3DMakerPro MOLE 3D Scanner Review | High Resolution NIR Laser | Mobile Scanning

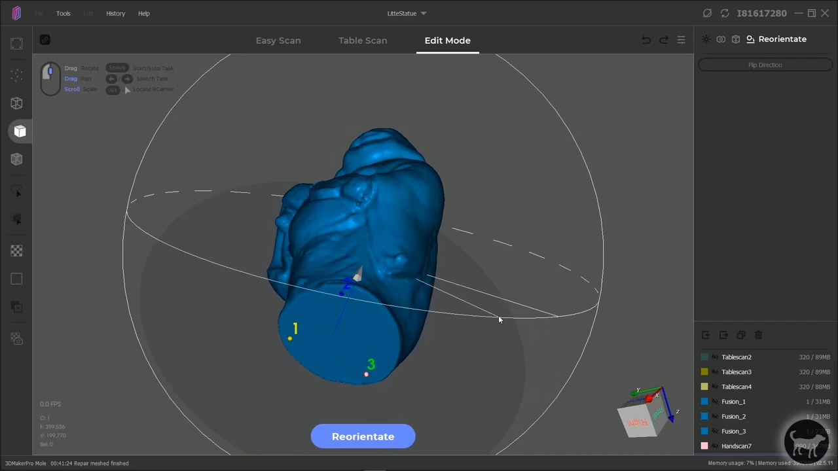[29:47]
and you can see that it's created a triangle on the bottom of the model and you'll see this arrow pointing up it's
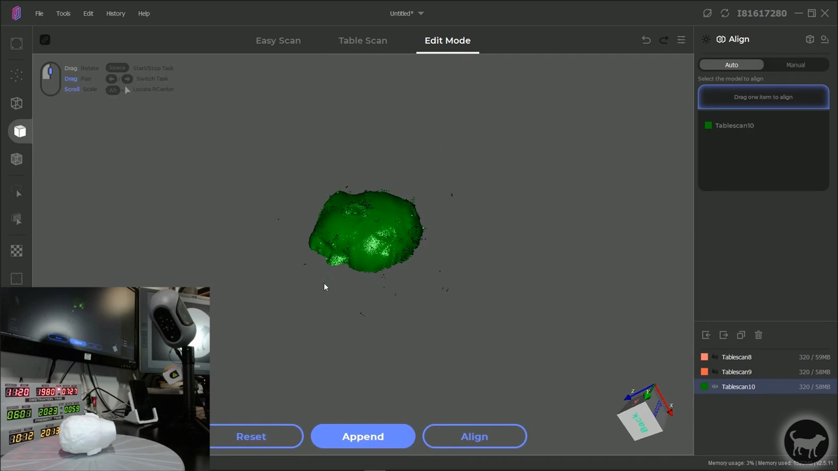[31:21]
and if I was to show them all none of them line up if I hit a line let's see if they go together
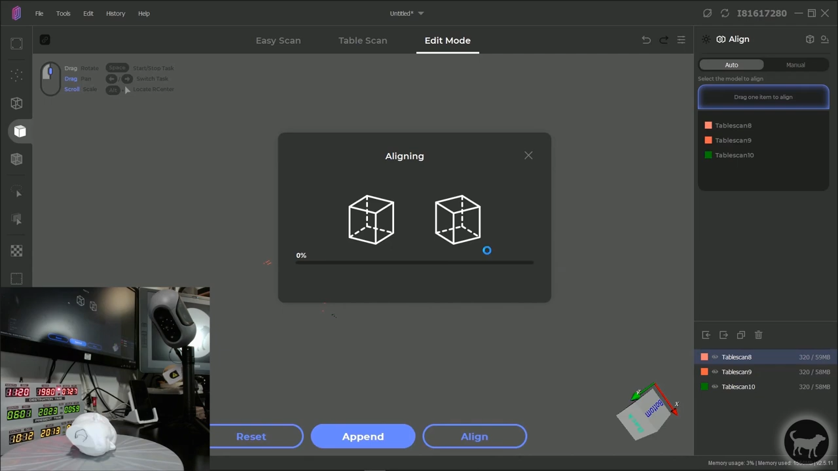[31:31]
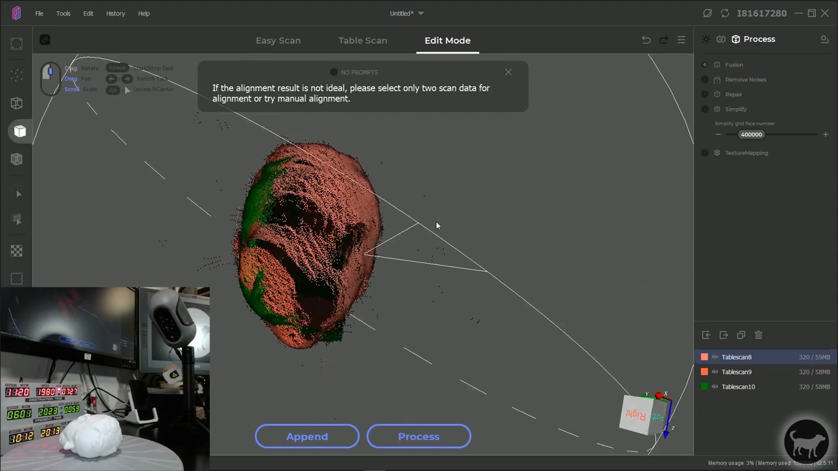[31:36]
if for whatever reason the faces don't go together or your models don't go
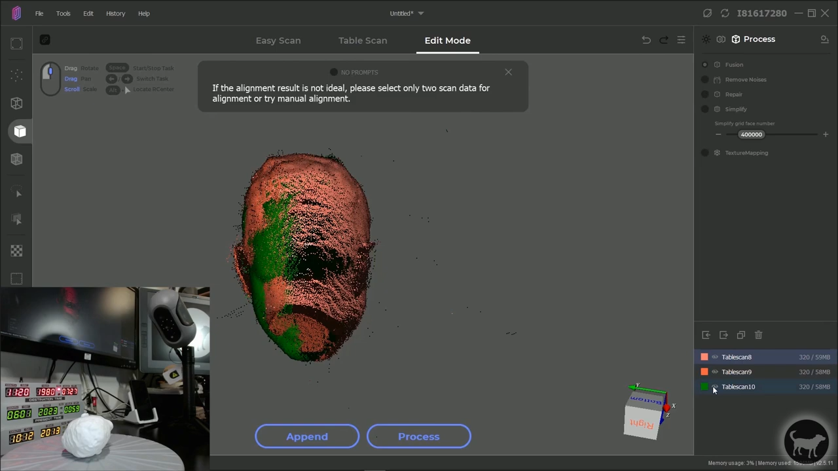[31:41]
together you'll see that it looks like it put two of them together but the last one didn't work one of the things that you can do is only show two at a time the
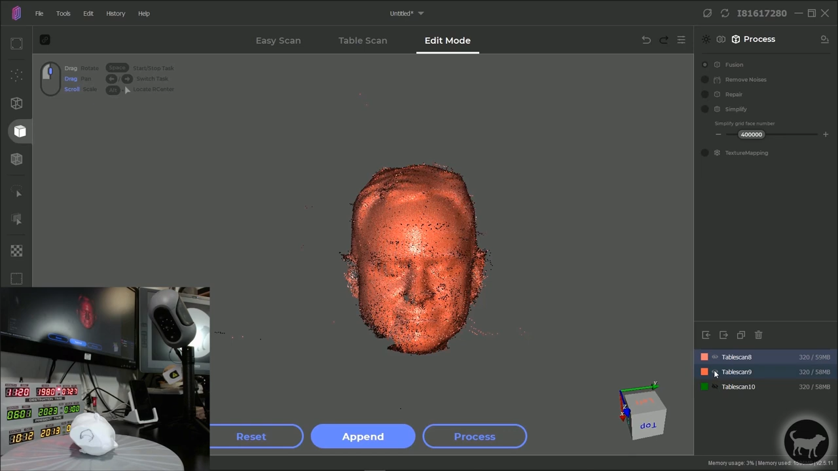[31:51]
first and second one seemed to align pretty well if I wanted to align this third one I could turn off the first one turn on this last one
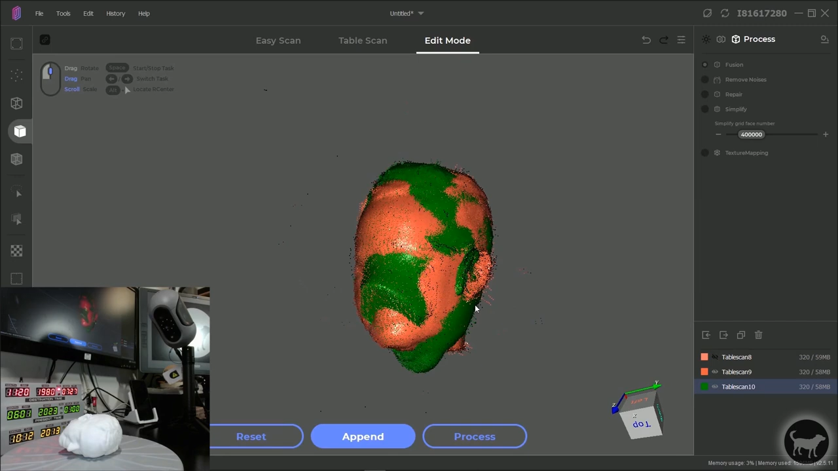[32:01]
and then try to run the alignment again with just the two together
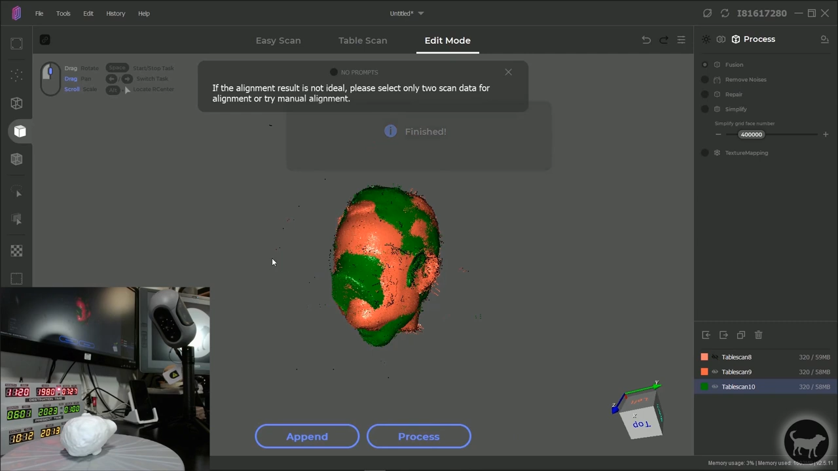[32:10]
and again I couldn't put them together there's two things that you can try the first thing you can try is to manually move this green head that it's facing in the right direction and the way we do that is we click on this button over here on the left says enable transform operator
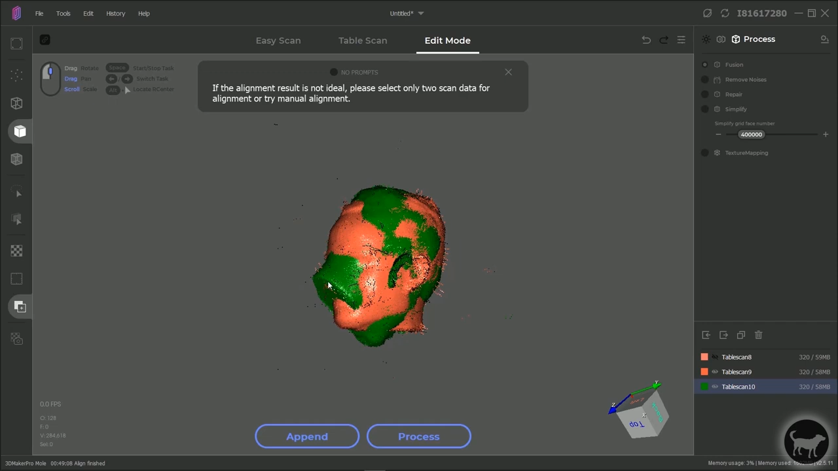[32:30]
and when that is clicked I can click on the green section here and then while holding down alt I can try to rotate you'll see what it's doing here is it's moving the wrong one and this is something that hopefully if the programmers of this program are listening it would be nice to be able to always tell which one you were going to be moving even though I have the green one selected it moved this
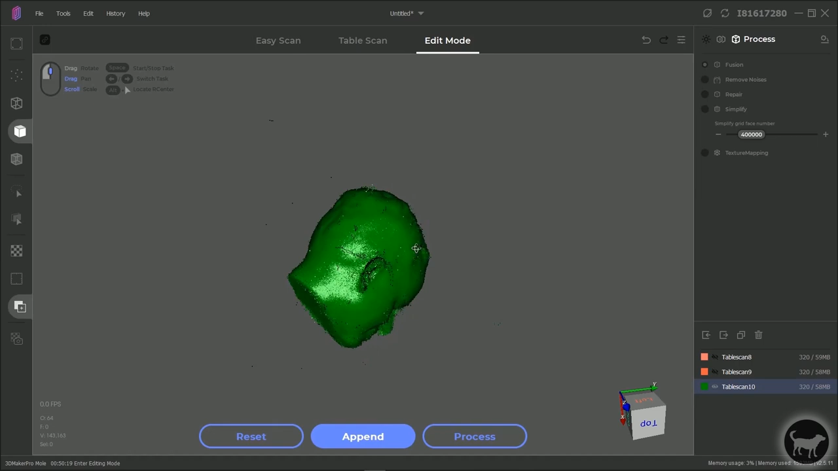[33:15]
one which I didn't want it to do what you can do is let's say I move this face to where it's facing forward I can turn off that other one and then hit alt and move this one so when I'm hitting alt here I'm moving the face I'm not
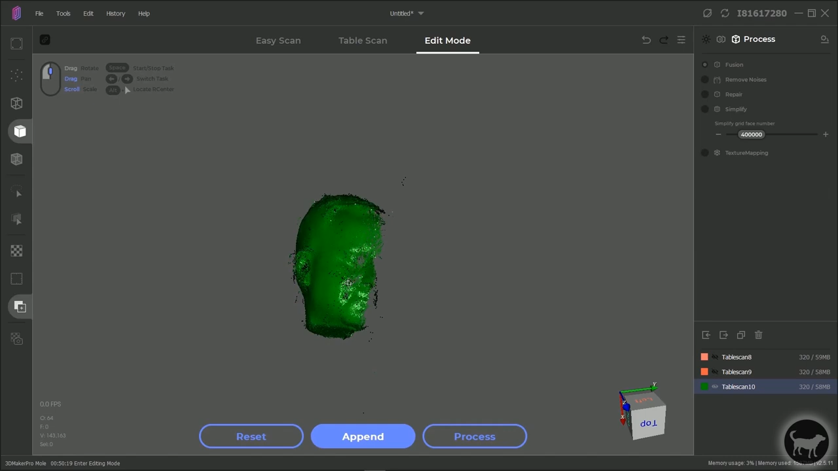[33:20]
rotating around it if I was to turn on that other face you can see they're looking in the same direction if you hit the middle mouse button and alt then it moves it side to side what I like to do sometimes is just kind of get it situated as well as I can it's kind of got a weird rotation to it you kind of have to feel it out until you get it right
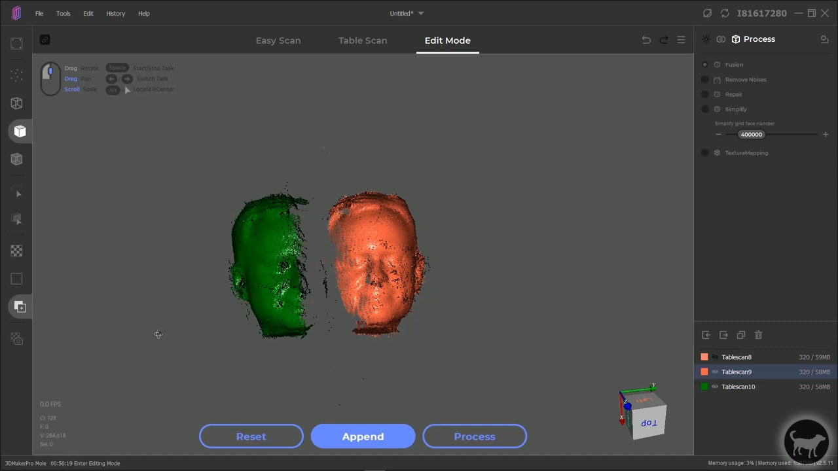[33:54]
it would be nice if there was some sort of gimbal that would allow you to turn it and then I'm just going to move it
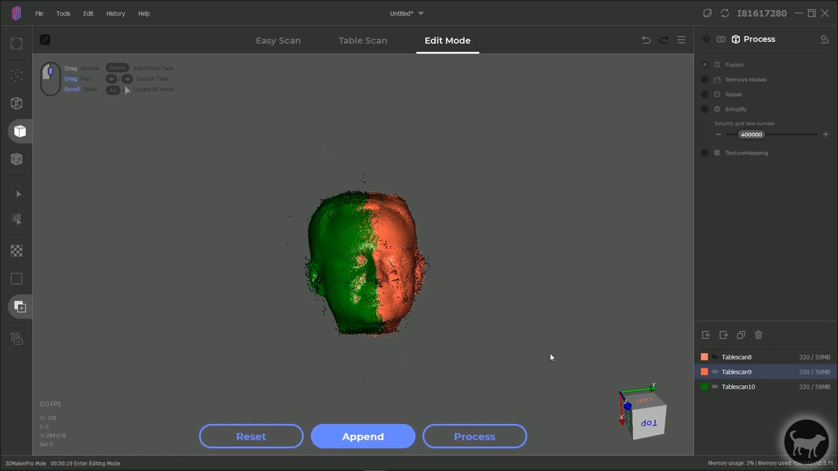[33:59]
close to where I think it should be
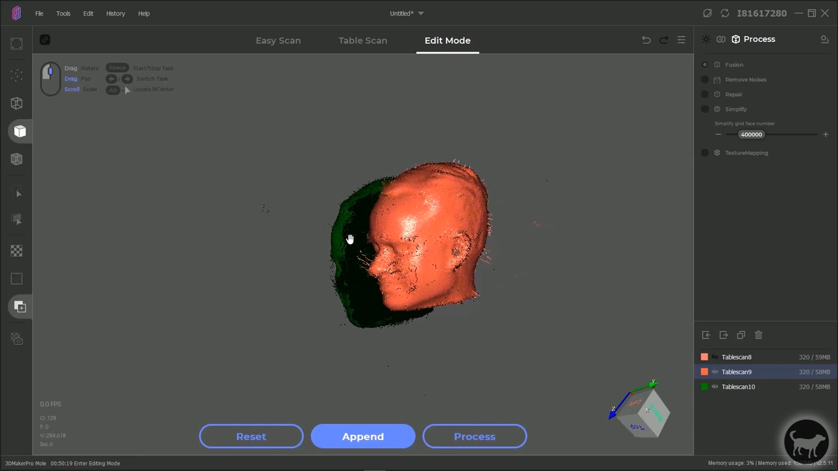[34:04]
and again you see even though I meant to grab the green one I'm grabbing the wrong one be nice if there was a way to isolate the one that you were selecting
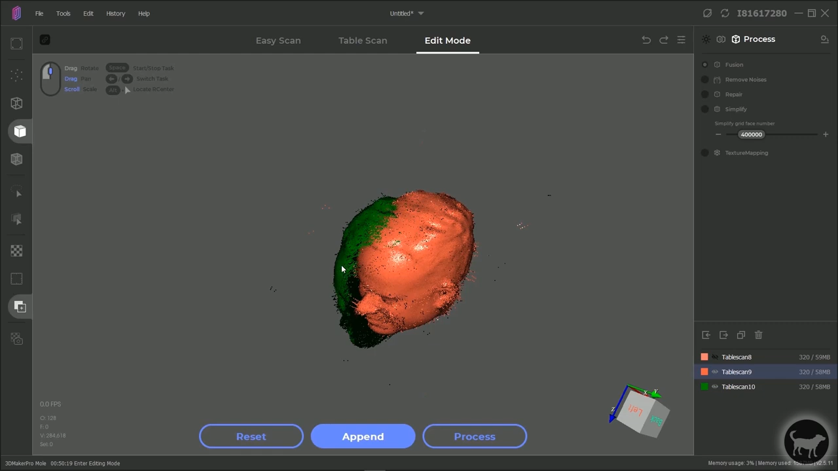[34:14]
I'm going to see if that's close enough and then I'm going to try to do the align again
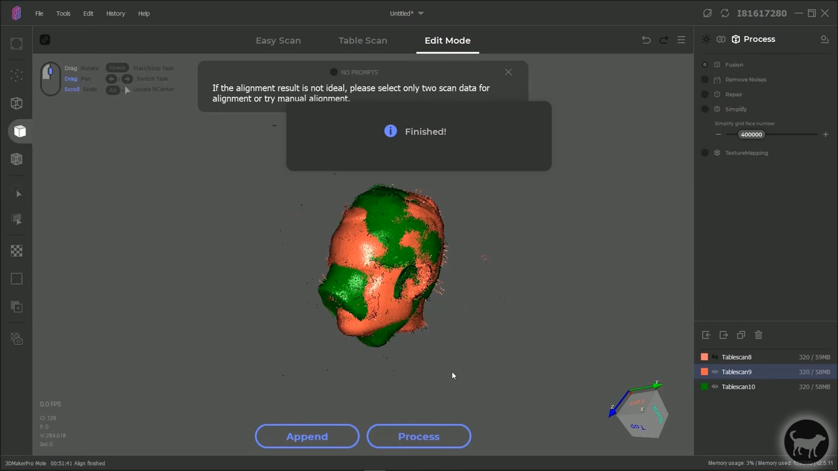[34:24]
but it's still not working
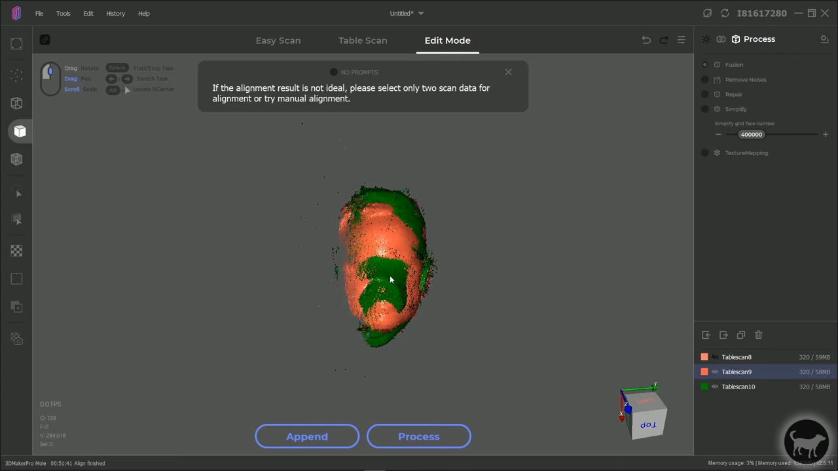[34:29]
the auto align is not going to work for this particular instance I need to go to the manual route
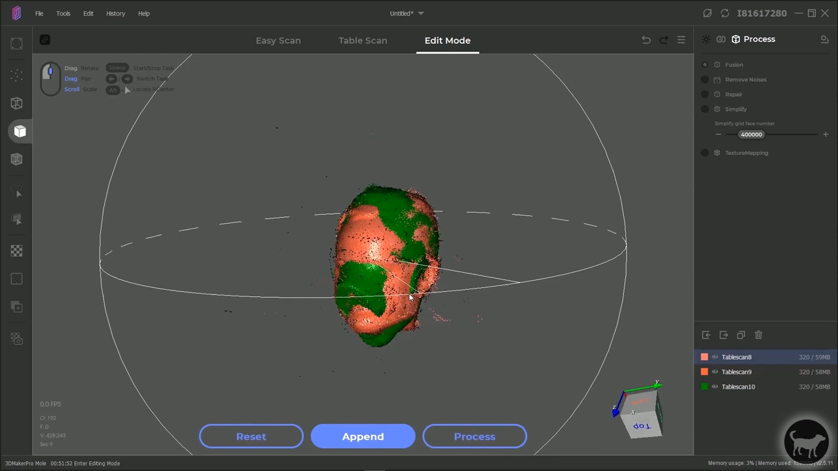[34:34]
I'm going to show everything and then instead of using this auto align I can click on manual align when I click on manual align it's telling me to
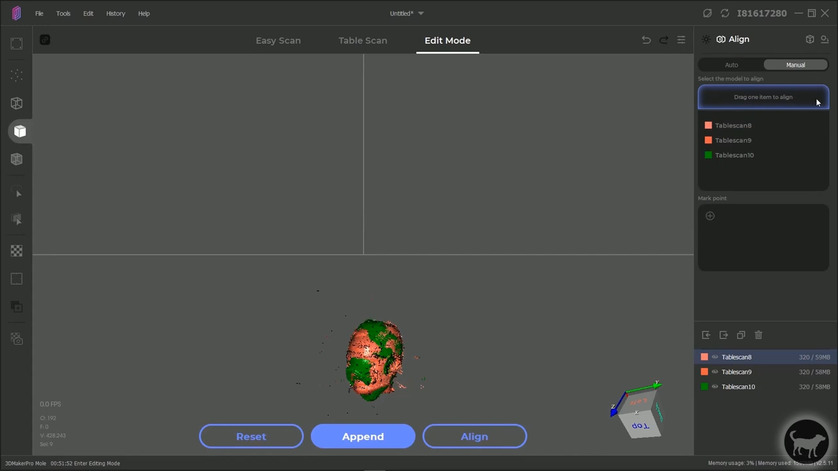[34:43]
drag one item to align I'm going to take this table scan 10 I'm going to drag it up to the top and I'll put it in this top window here
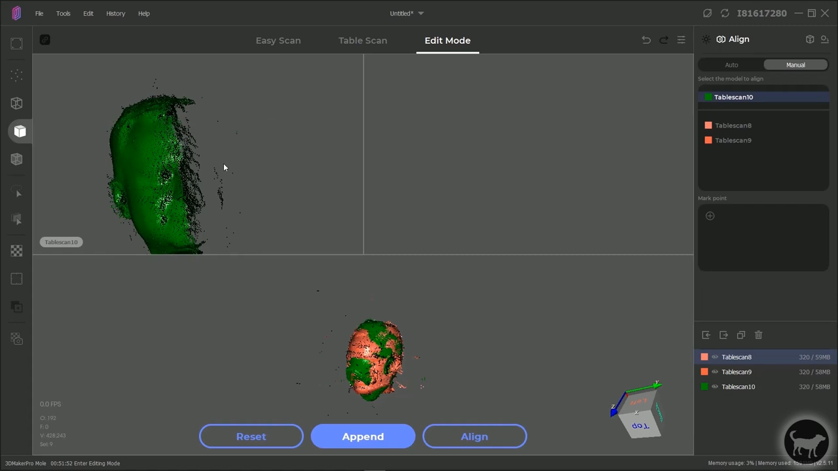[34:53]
and then I just need to pick another version either the table scan eight or the table scan nine I'm just going to click on the nine let's see what is the eight I'm going to do the eight because there's more points to that one we're just going to zoom in and here what we're trying to tell it is where the two